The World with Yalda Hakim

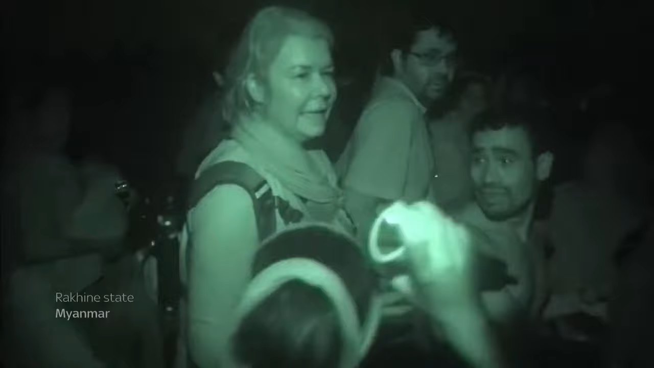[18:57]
Clearly not had very much to eat at all. A lot of them extremely thin and very frail.
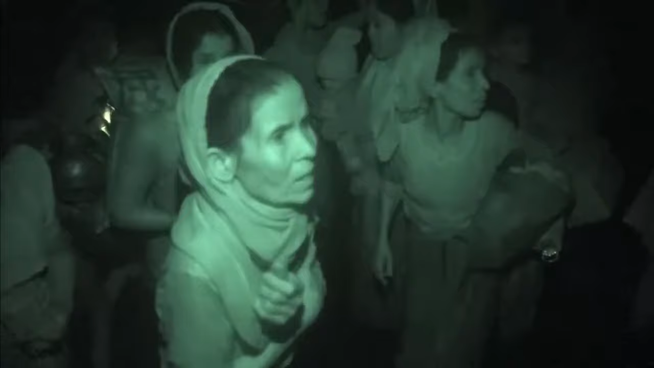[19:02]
Look at her arms. I can put my entire hand round.